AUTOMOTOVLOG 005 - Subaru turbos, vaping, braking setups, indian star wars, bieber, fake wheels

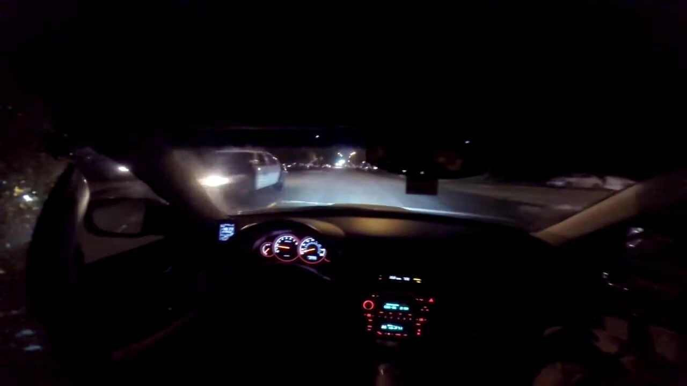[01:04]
Of course, a cop goes by right there. He's probably wondering, why are you wearing a helmet, dude?
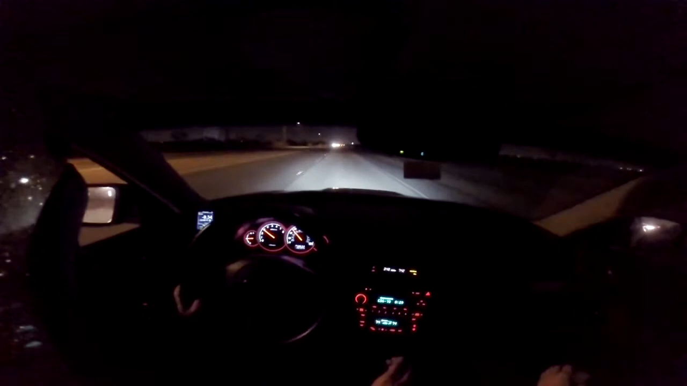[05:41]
We're doing, uh, 50 miles in... Oh, racer fly by from the Scion. Roll on. That's to the floor. 17 pounds immediately. 80... 85. I'll just stop there. Just nice, smooth, flat power all the way through the power van. This is a great car. Woo!